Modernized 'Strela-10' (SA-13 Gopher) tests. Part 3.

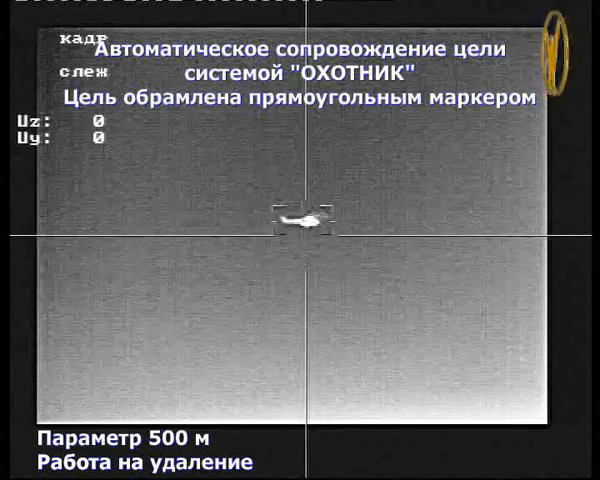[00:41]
охотник захватил второй контур слежения кроме оператора захват охотником автомат точнее отслеживает чем оператор автомат точнее все время отслеживает позиционирование центра чем оператор может вручную наводить да наводить
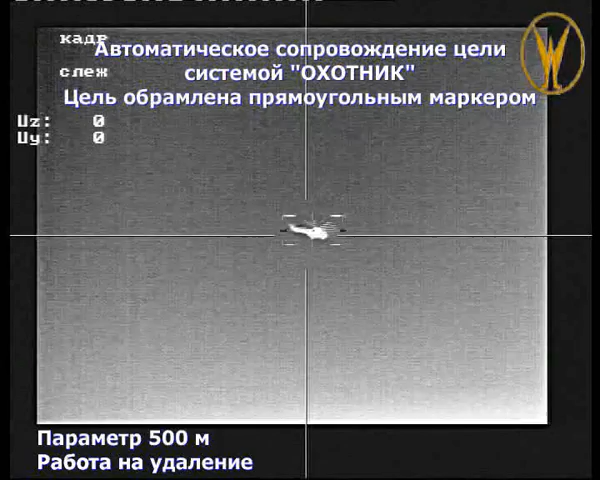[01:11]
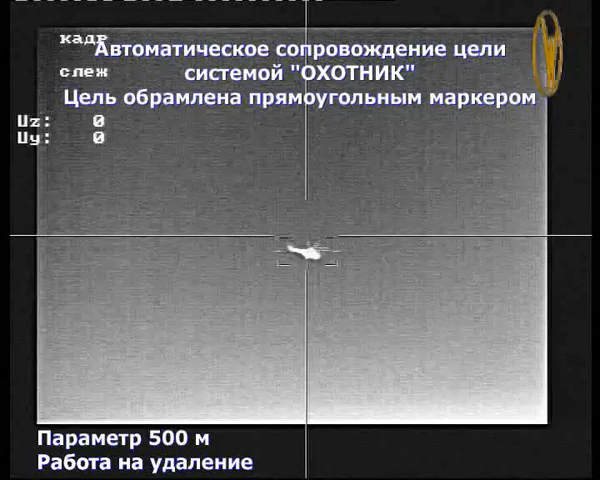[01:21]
лучше выключить, конечно габариты сейчас огни выключили изображение неизменено
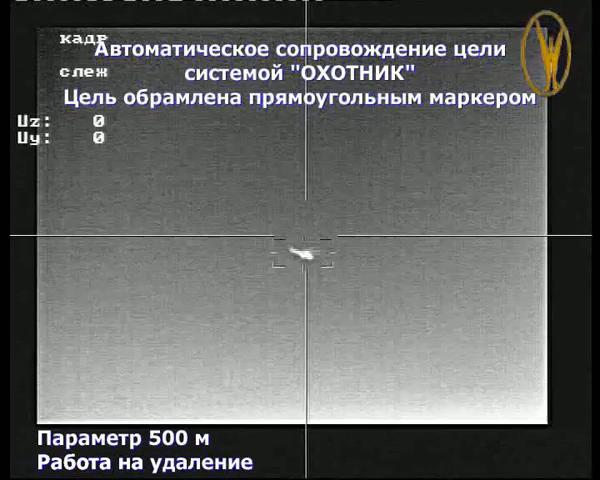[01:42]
уходящая винты просматриваются полтора дальность 2 работаем на удаление
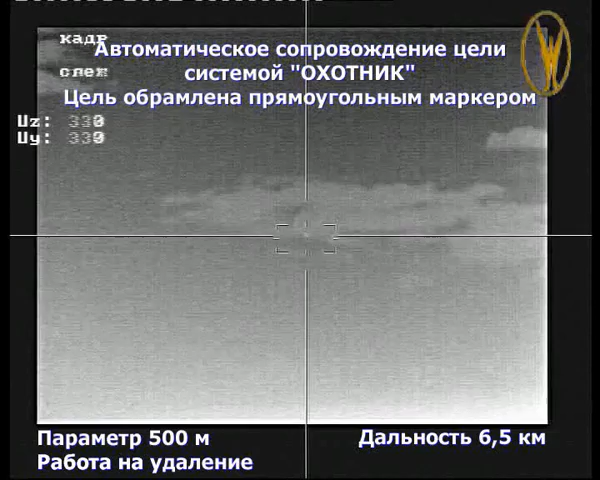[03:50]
6,5 дальность 6,5 по кромке идет облаков
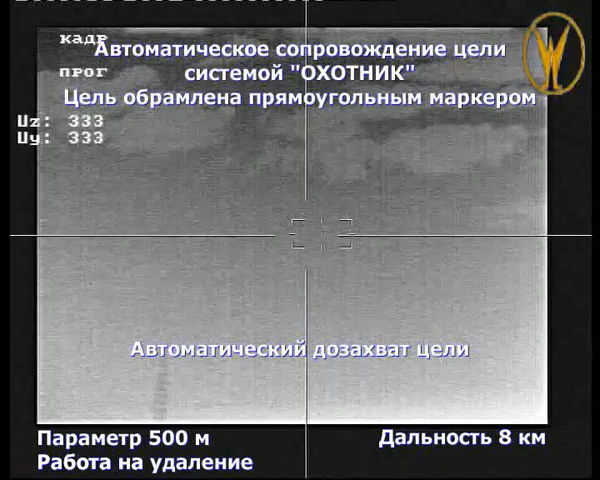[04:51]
8,5 ты его убери сейчас убери Володь а то ему плохо оператору
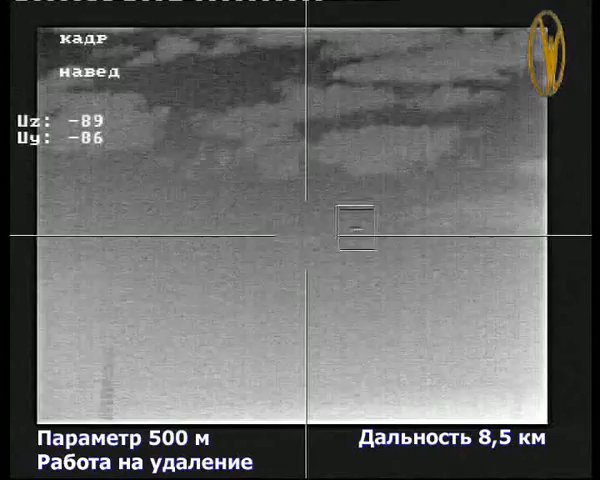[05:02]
8,5
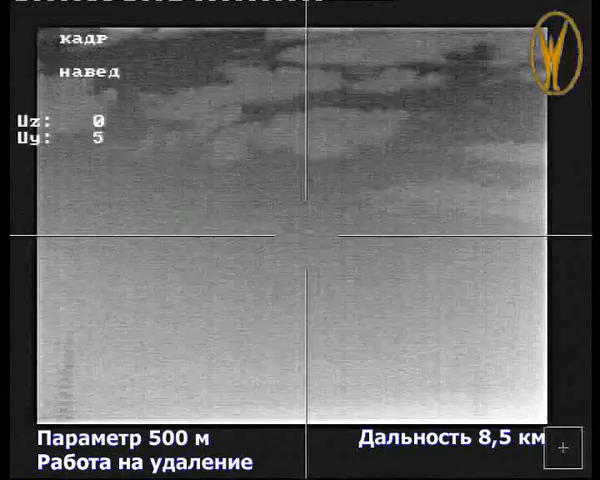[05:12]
9,5 9,5 дальность 7,5 еще удерживает оператор дальность 7,5 да, да, да он же совсем маленький становится кабина 2 метра разделим на 10 тысяч получим 10 10 10 10 километров
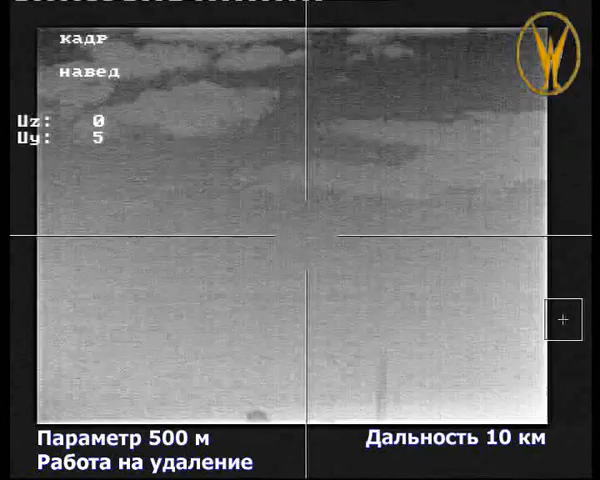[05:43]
еще 10 10 10 10 11 12 12 13 14 15 15 16 16 18 18 18
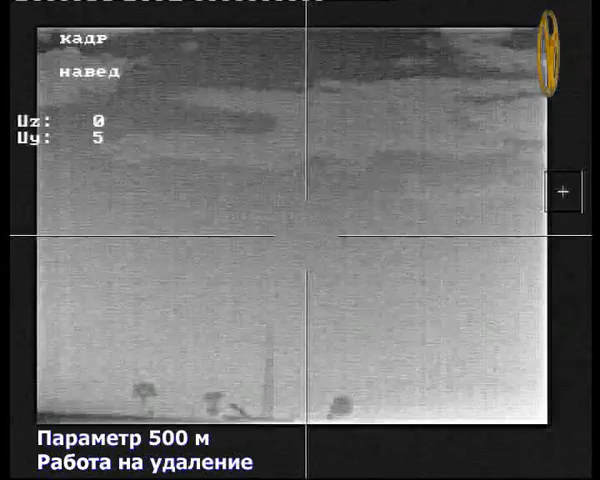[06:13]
19 18 19
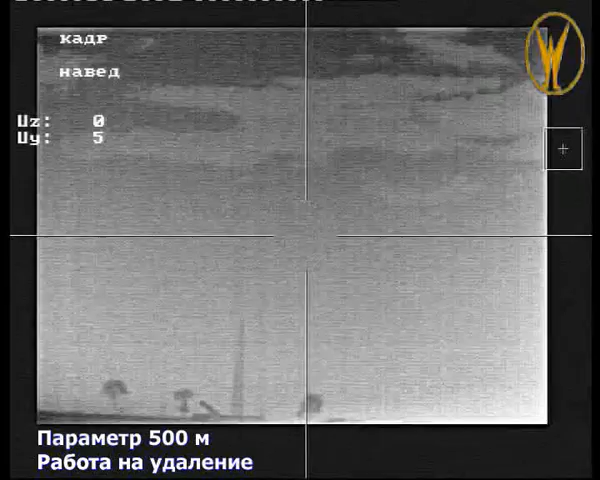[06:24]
19 19 19 19 20 20 20 20 21